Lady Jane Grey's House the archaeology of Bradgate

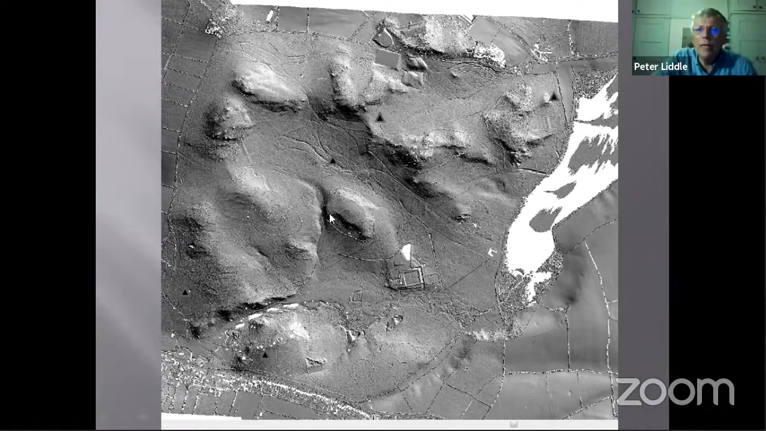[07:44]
Very difficult to make sense of it like this, but we had somebody spend several months poring over this in the greatest detail, looking for the archaeological information.
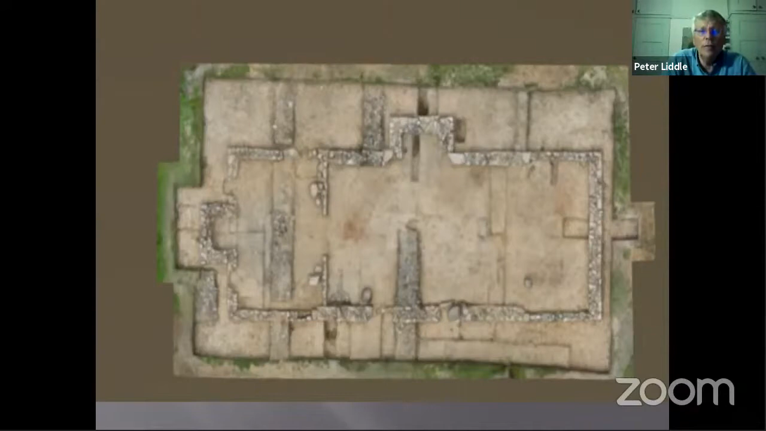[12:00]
and although slates are very difficult to date, we had the ridge tiles that show us that it, in fact the roof went up there in the mid to late 13th century. So I think we can be fairly confident in saying that it was the park lodge that we were looking for.
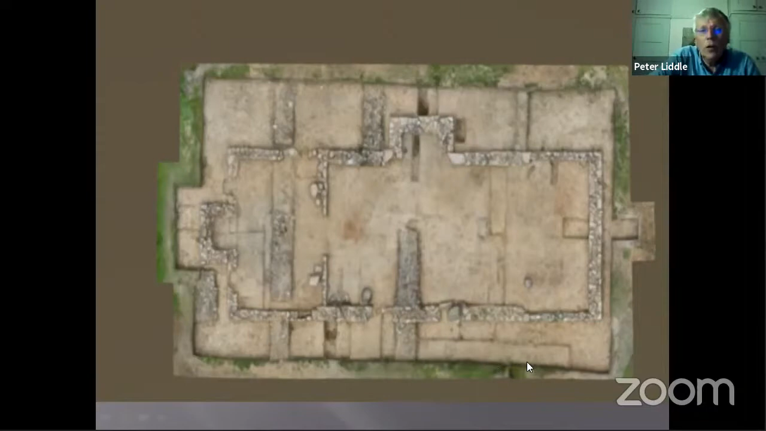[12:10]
But I want to concentrate tonight on the house.
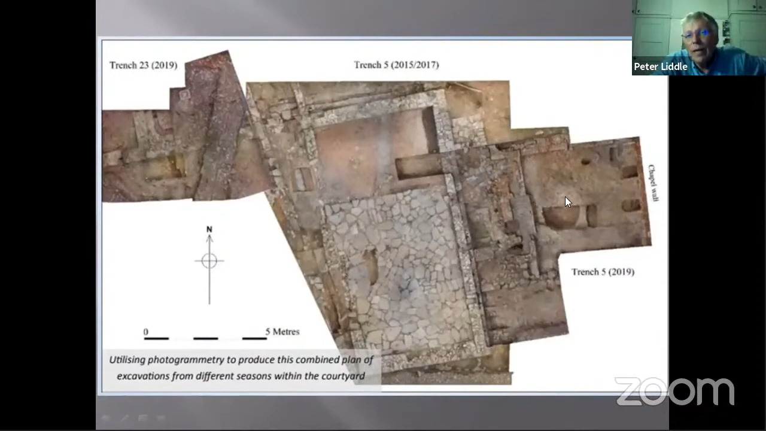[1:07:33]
And this runs on under the chapel wall as far as we can see. So this is something earlier.